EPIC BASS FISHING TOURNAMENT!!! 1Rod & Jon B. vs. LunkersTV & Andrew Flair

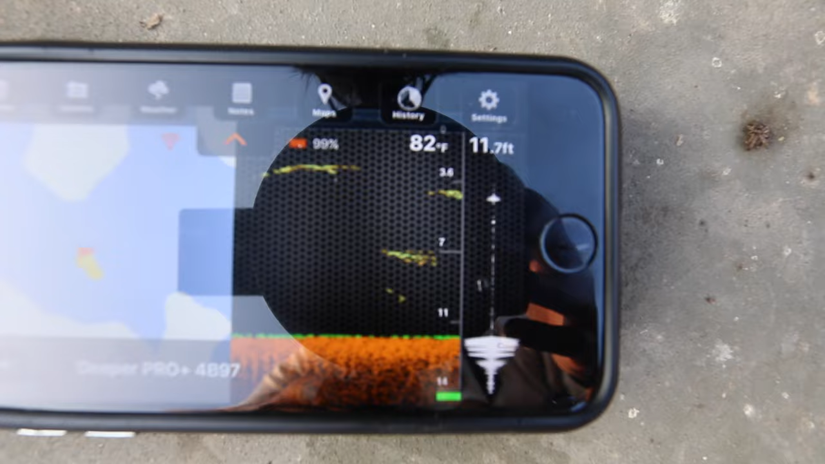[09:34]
On screen: depth 11.7 ft, water 82°F
We're coming on some more bait. Some of it's suspended, some of it's more near the surface. This is why it's really important to bring a sonar type tool to in case you fish somewhere new, you can pull it out.
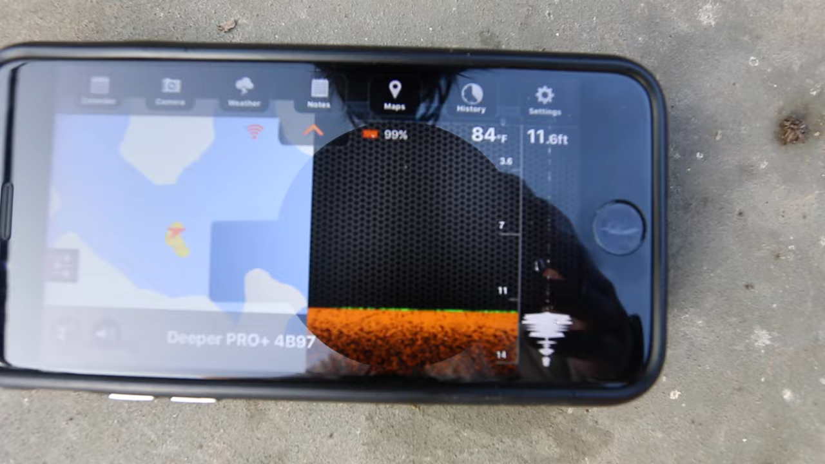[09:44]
On screen: water 84°F
You can try to put together a pattern to have a more successful day on the water.
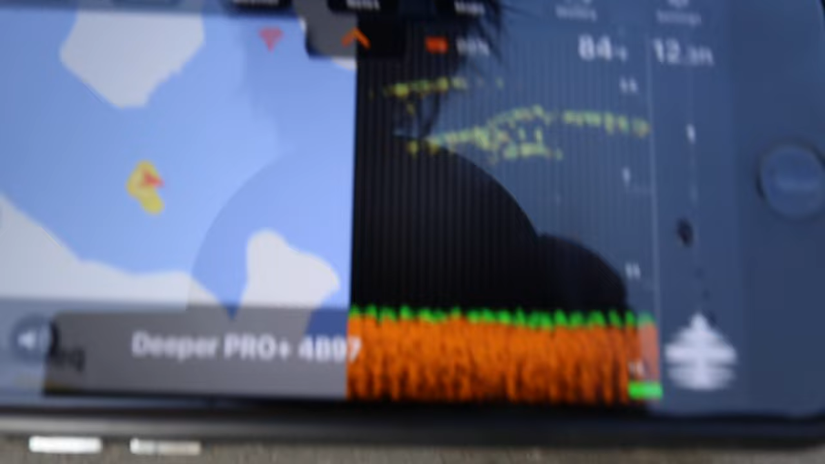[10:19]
On the deeper, you see that giant school of bait right there. And you know there's going to be bass schooling around them, chasing them.
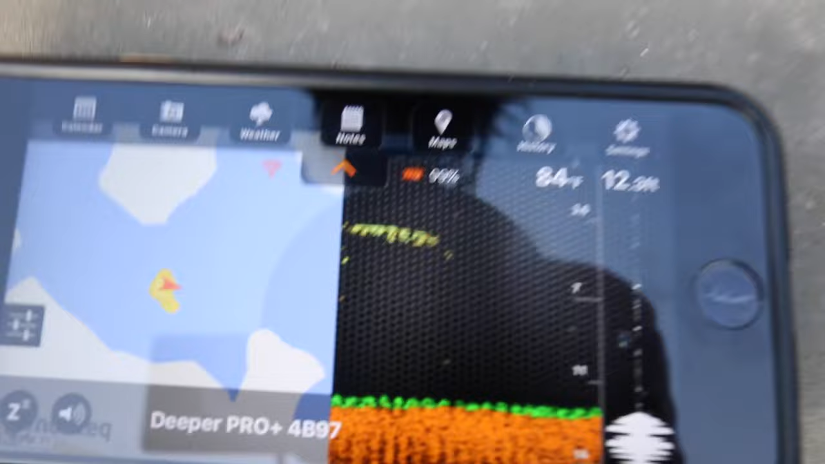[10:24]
That's exactly what they're doing. It's incredible to see this. So we're on a pattern right now. We confirmed it with the deeper.
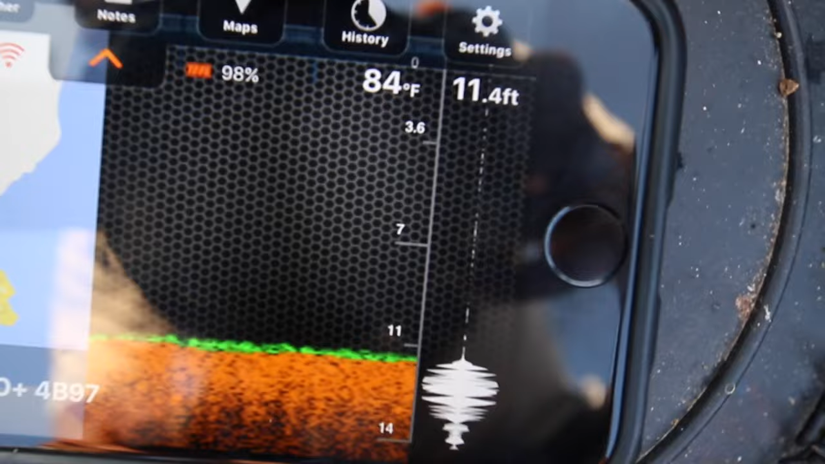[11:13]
On screen: depth 11.4 ft, water 84°F
So that's what we're looking at right now. We are in the same spots we were before, but there's not a single mark. Completely barren. The bait fish have vacated the area, so the bass are no longer chasing them. We're gonna have to find something different, but that's why you want to carry something like the deeper around, so you can throw it out.
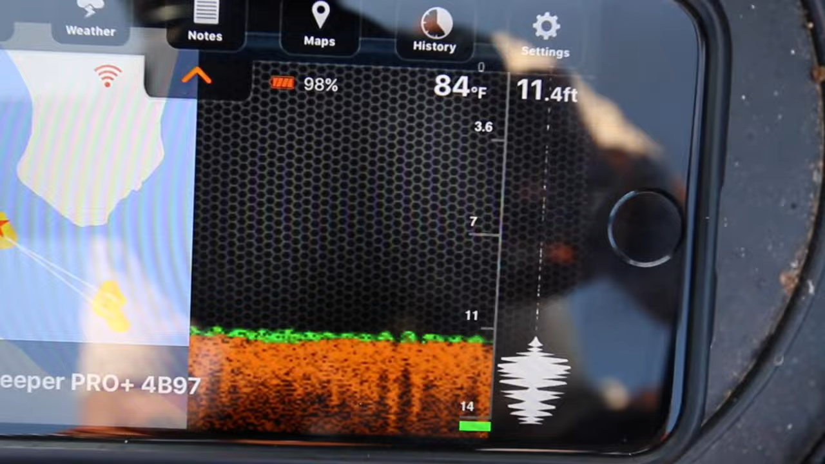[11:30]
On screen: depth 11.4 ft, water 84°F
You can get a feel for the anywhere you're fishing, anywhere new. I take it everywhere I go.
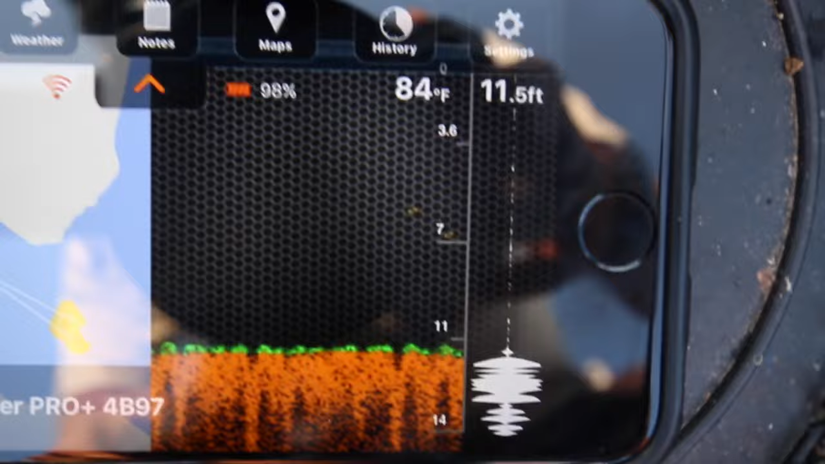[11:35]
On screen: depth 11.5 ft, water 84°F
It only weighs 3 ounces, very portable, and yeah, I'm sponsored by them, but I wouldn't recommend a product unless I truly believed in it.